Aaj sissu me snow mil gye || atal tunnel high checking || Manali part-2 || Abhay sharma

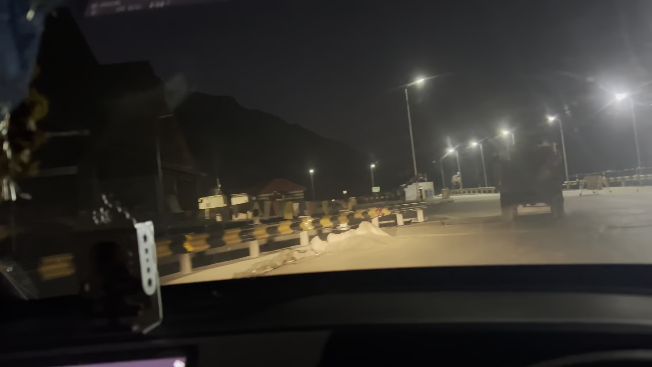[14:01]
त्यार पोज़ गया अपना आटल टैनल का पोटल कॉमसा नोर्स पोटल है शाहिए वाला जो अपणा सीसू की तरह वाला है
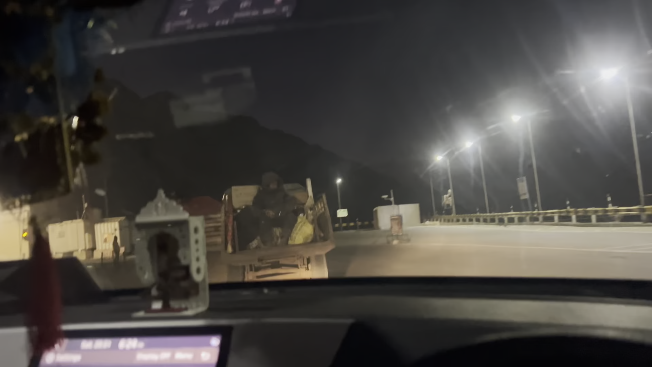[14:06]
ला हूल वाल वाला तो अब एंट्री ले रहे हैं इसमें